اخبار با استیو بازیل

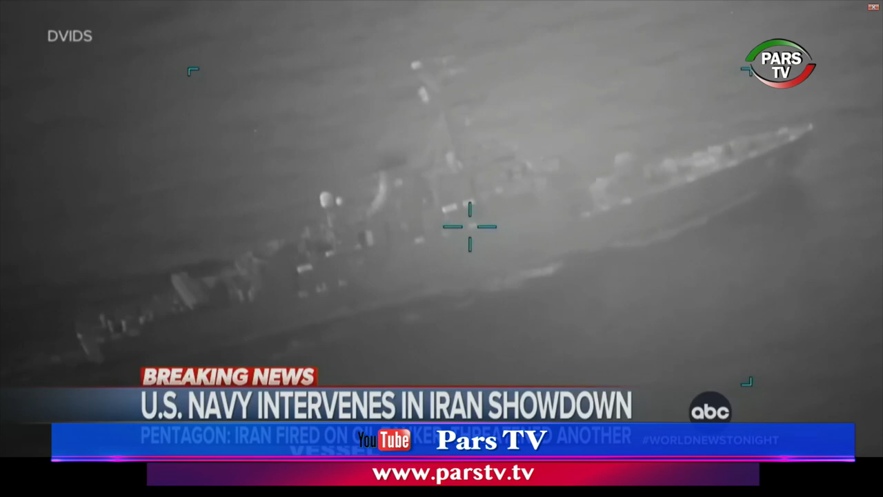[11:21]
ساحل امان قرار داشت چندین بار شلیک کردند اما به این کشتی آسیب جدی نرسید